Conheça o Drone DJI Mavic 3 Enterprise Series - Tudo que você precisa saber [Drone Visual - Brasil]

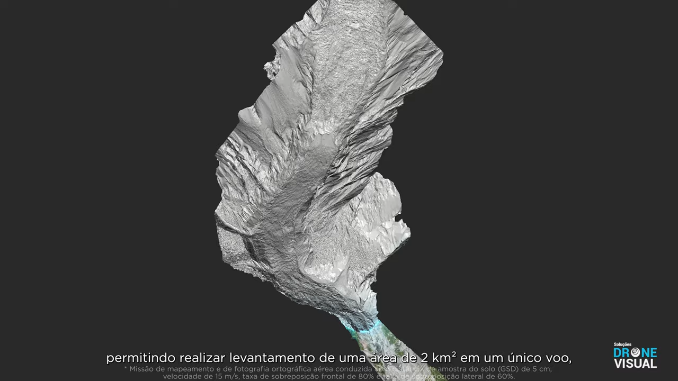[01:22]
area in a single flight all without the need for ground control points
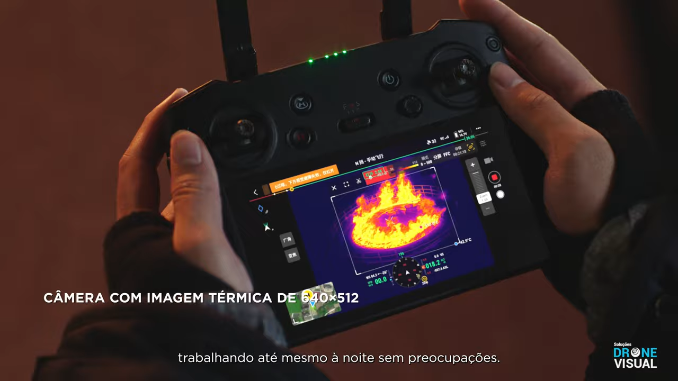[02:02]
night without worry double efficiency by scaling both thermal and vision cameras at the same time